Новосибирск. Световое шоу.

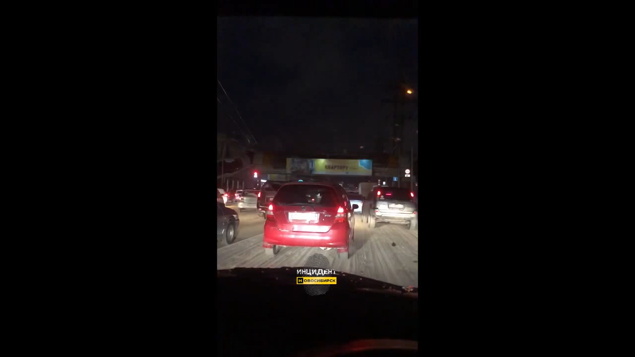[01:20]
Богдана Хмельницкого, Тайдинской до Танковой и на Бирском шоссе Большевистской, Первомайской до речного вокзала. Сложно... Почему все моргает? Все фонари? Что происходит?